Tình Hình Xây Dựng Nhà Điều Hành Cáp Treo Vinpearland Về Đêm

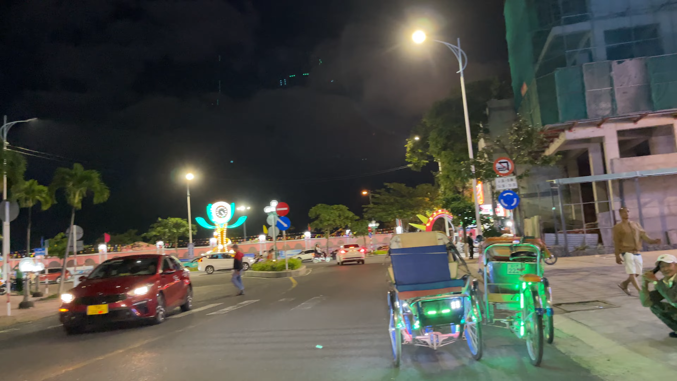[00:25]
Phía từ xa là vòng xoay đường Hồng Diệu và Trần Phú. Vậy hiện tại đang có hội chợ ở khu vực sân bóng thanh niên nên tối nay khá là rộn ràng.
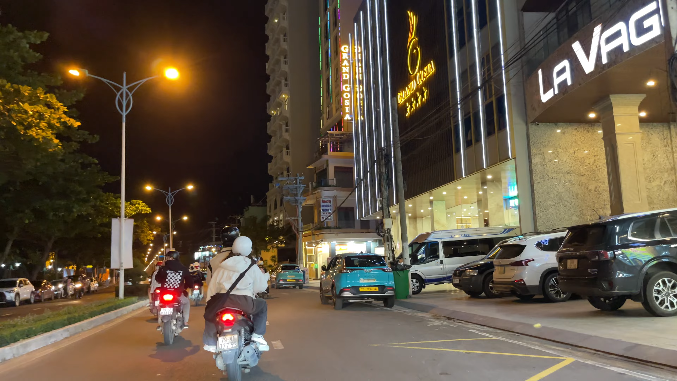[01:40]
Dọc đoạn này là rất là nhiều những cái khách sạn tiêu chuẩn 3 sao 4 sao ở số 8, số 10, 12 của đường Trần Phú thuộc phường Vĩnh Nghi.
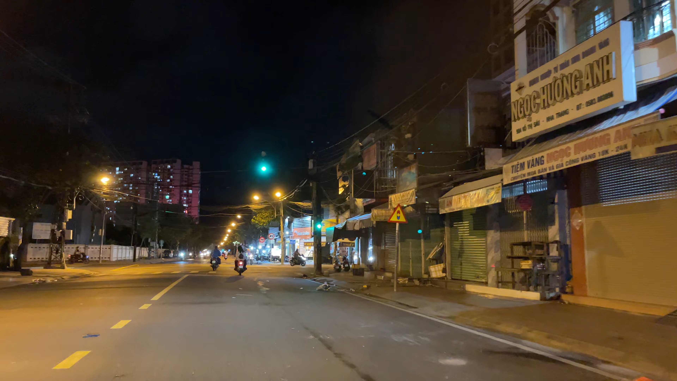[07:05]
Thì bây giờ là chỉnh trang lại đô thị hết rồi, cho nên là không có cho bán lòng đường vỉa hè nữa. Mọi người di chuyển vào bên trong nhà để mà bán hết việc mặt bằng. Ở góc đây là những ảnh của đường Võ Thị Sáu giao với con đường Phước Long. Để bên tay phải là hướng đi qua đường Phước Long, là hướng ra giao lại đại lộ Nguyễn Tất Thành, sẽ qua cầu Bình Tân cũng như là hướng đi
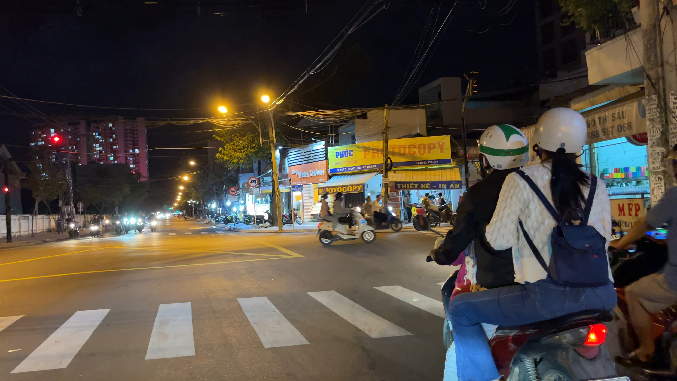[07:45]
Các cái con đường ở Bình Tân công nhận nó rất là rộng, rất là rộng rãi.
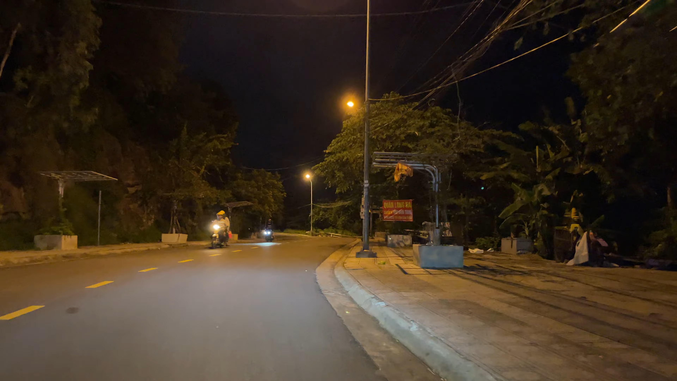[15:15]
À, phía trước là một cái ngã ba hướng đi xuống bên tay phải là hướng đi xuống gọi là khu tái định cư S1 Vinh Trường. Buổi tối qua đây quán nhậu rồi cũng nhiều nữa mày.
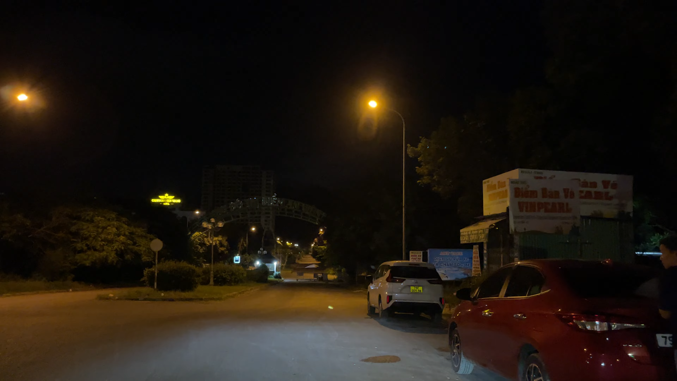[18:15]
Và mấy bên đây là hướng vào Vinpearl, bến tàu Vinpearl.
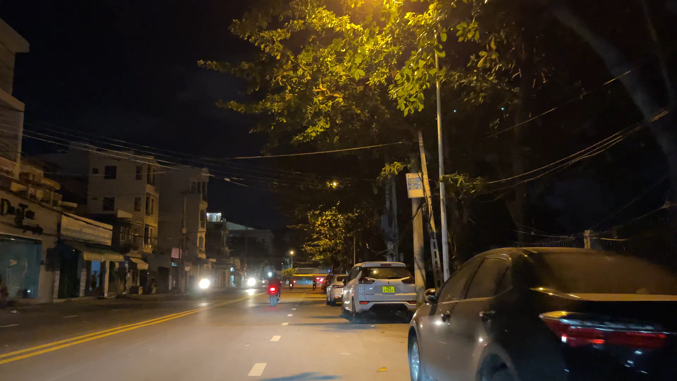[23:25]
Hiện tại thì du khách đi qua bên đảo Vinpearl bằng Vinpearl bằng tàu cao tốc. Khu vực cầu đá này về đêm, giờ này mọi người đóng cửa hết trơn rồi.
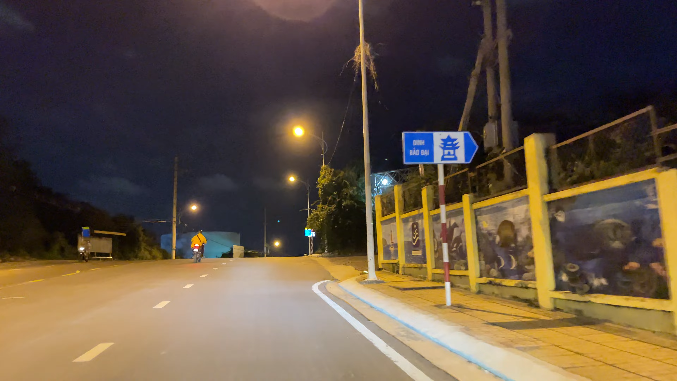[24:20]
Bên tay phải thì là Vinh Bảo Đại, hướng đi lên Vinh Bảo Đại. Vinh Bảo Đại của Nha Trang là view biển rất là đẹp luôn, view ngay góc Bình, ngay cảng.
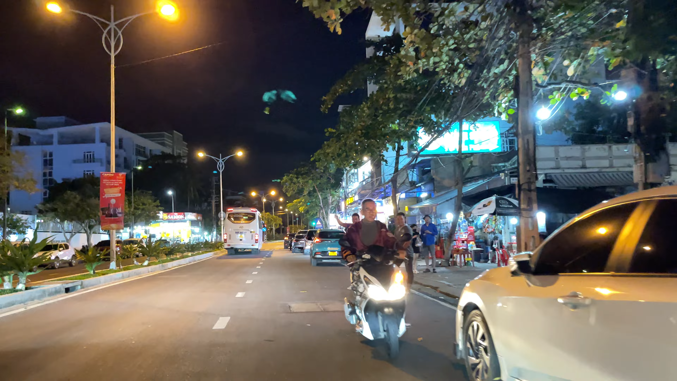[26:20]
Thanh Sương 1 và Thanh Sương 2. Quán hải sản này là được mọi người ăn đông lắm,
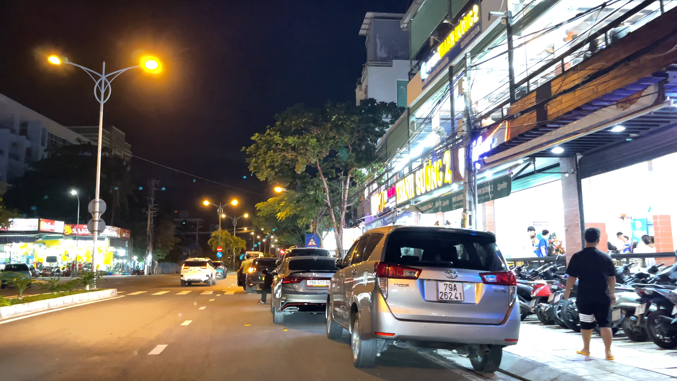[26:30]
quá trời, có xe ô tô, có cả khách Tây xuống đây nữa. Là quán Tám Mèo cũng đông khách luôn.
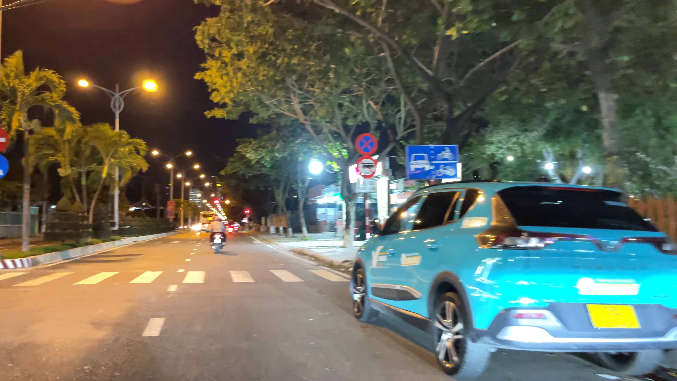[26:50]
Và dọc đoạn này bên tay phải thì là cũng là một cái nhà hàng Mi Petco của Nha Trang.
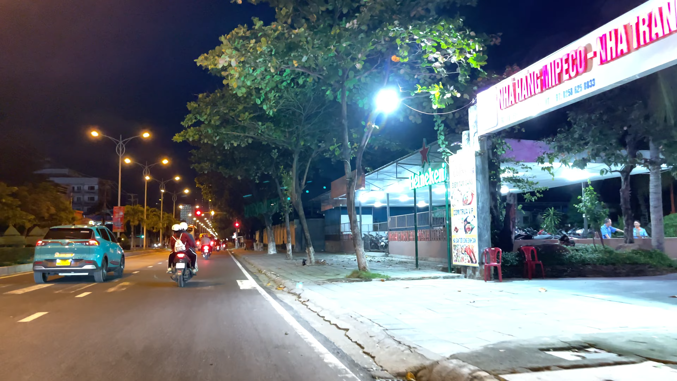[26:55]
Nhà hàng này cũng view biển nè, nó nằm gần với khu vực của quân cảng.
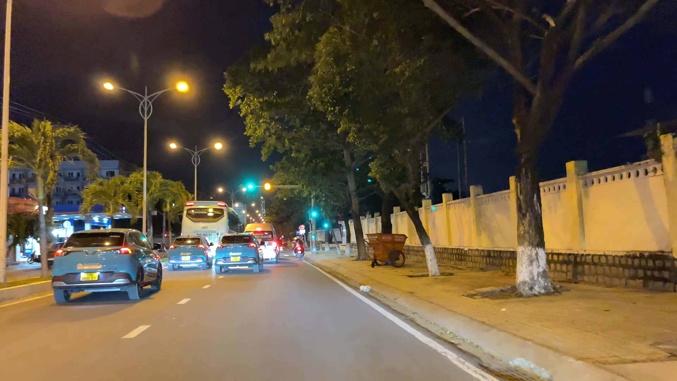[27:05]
Và trước mình của cô chú sư bạn bên tay trái là con đường Tô Hiệu.
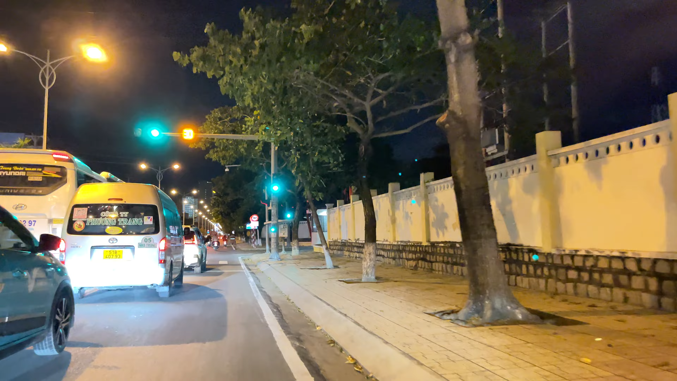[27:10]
Để qua đường Tô Hiệu là hướng đi qua lại con đường Võ Thị Sáu, hướng qua lại Bình Tân.
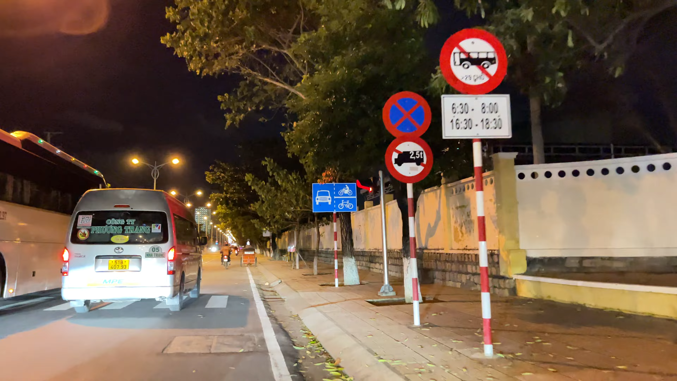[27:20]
Chạy dọc đây là quân cảng. Đoạn này vào mùa hoa sữa vậy, có những cây sữa, hoa sữa dọc bên này thơm lắm. Đi ngang qua đây rất là thơm.
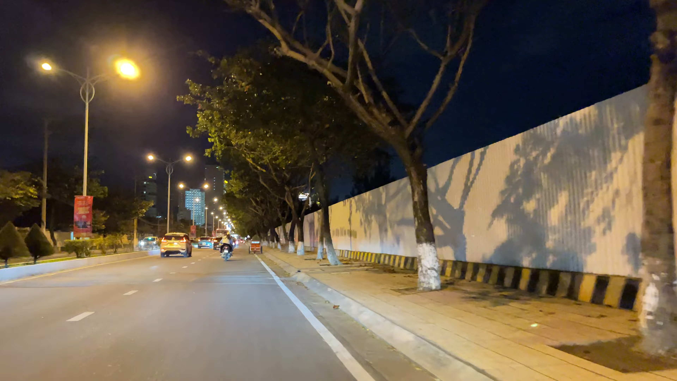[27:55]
Hoa sữa thì ít một hai cây thì nó thơm, chứ còn ví dụ nhiều quá thì nó sẽ mùi nó rất là nồng nặc. Đi qua đây nó cũng khá là vắng, thì khu vực của quân cảng nên là nó vắng. Gần với hết cái đoạn quân cảng này là công viên Bạch Đằng. Rồi qua khỏi công viên Bạch Đằng là tới công viên Giả Tượng, là xuống lại khu vực của
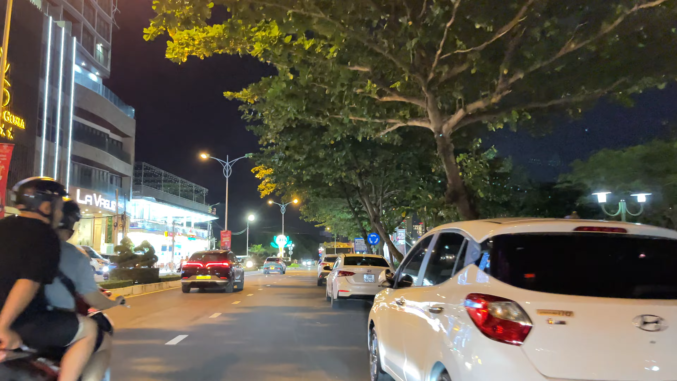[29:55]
đây có Ruby, rồi Grand Gosia, Malavagu, Rio,
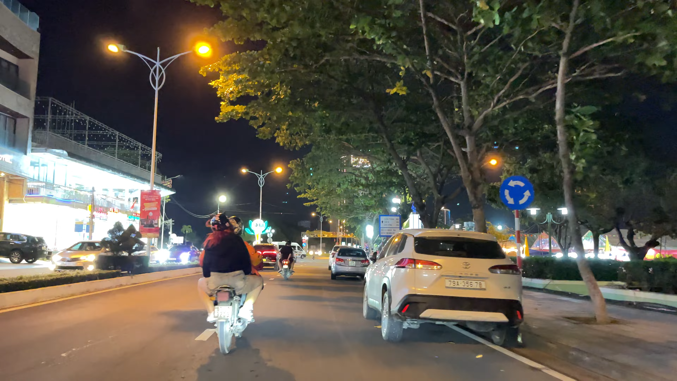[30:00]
Savia, khách sạn khu vực phường Vĩnh Nguyên, view biển.
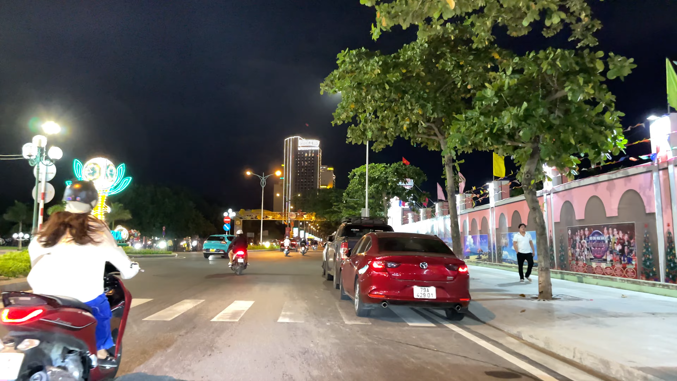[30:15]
Đó, mọi người đi ngoài chợ đây luôn.